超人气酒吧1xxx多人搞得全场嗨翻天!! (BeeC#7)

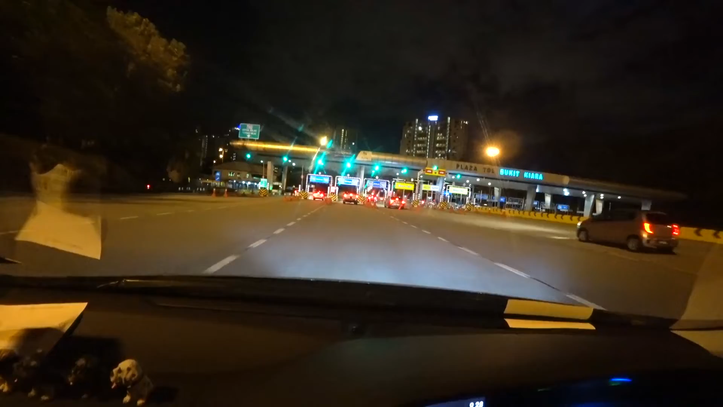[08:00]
哇，这两栋东西蛮漂亮一下的哦，
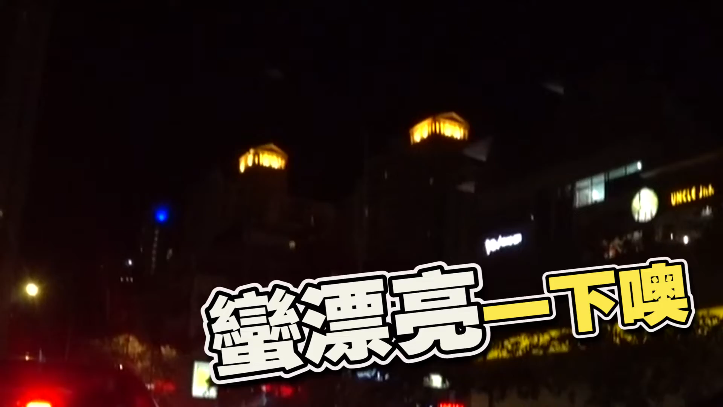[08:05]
它是什么来的呢？它是总统头房还是白美罢了？
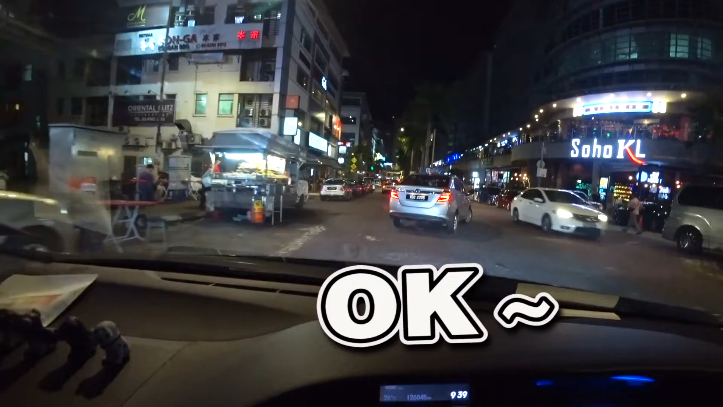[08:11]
OK， 这里好像蛮漂亮一下的哦。
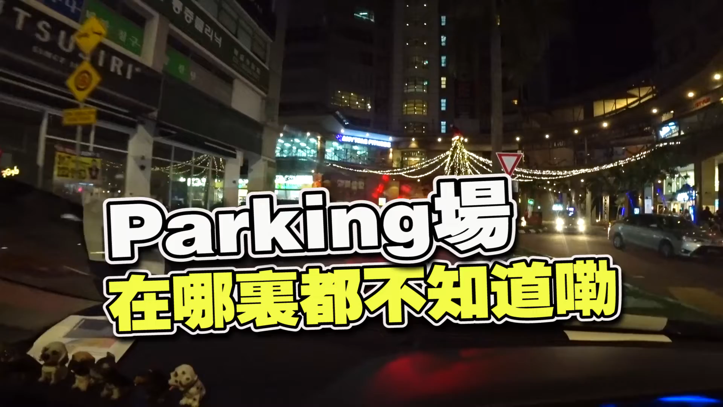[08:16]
parking 场在哪里都不知道耶。 OK， 现在我就到了这里啦，我也不知道我现在 park 去哪里，